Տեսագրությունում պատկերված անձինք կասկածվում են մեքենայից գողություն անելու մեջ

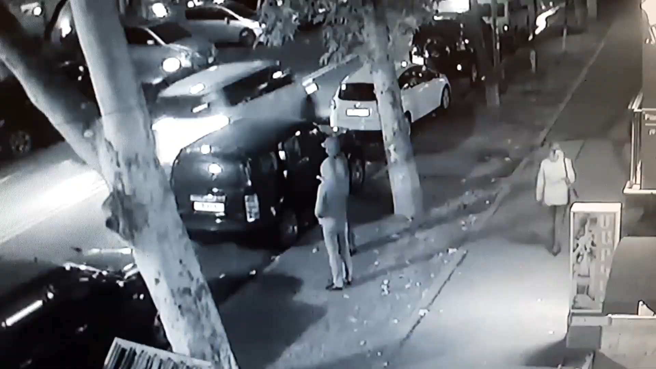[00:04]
տեսագրությունում պատքերված անձինք կասկացվում են երևանի տերիան փողոցում կայանված դոչ մակնիշի ավտո մեկենայի սրահից տարբեր իրերով պայուսակ գողանալու մեջ։ Նրանց ինքնության կամ գտնվելու վայրի մասին տեղեկություն ունեցողներին խնդրում ենք դիմել ոստիկանության մոտակա կամ կենտրոնական բաժին, կամ զանգահարել 1-0-2 հերախոսը համարով տեղեկություն հայտնող անձի գաղթնի երաշխավորվում է։ Ձանությում,